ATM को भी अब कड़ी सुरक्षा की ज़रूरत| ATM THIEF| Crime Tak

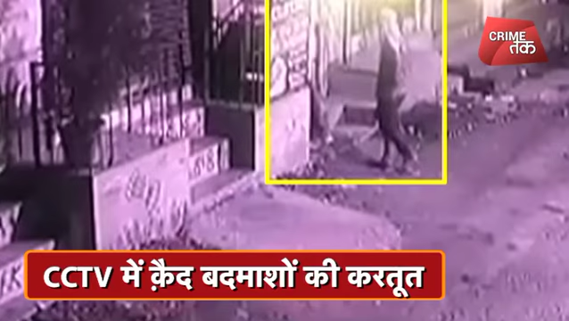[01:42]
एटियम के बाहर खड़ा होकर आसपास के माहुल पर निगरानी रखता है जबकि दूसरा बदमाश एटियम
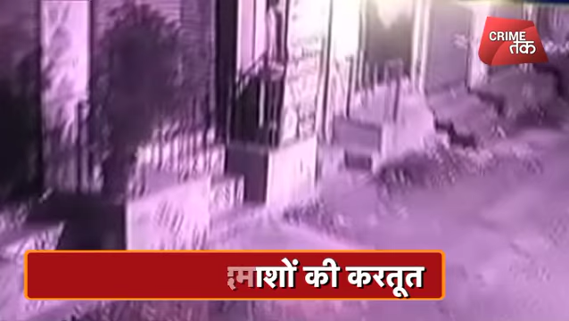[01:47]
तोड़ने में जुट जाता है लेकिन एक घंटे की मशक्कत के बाद भी उससे एटियम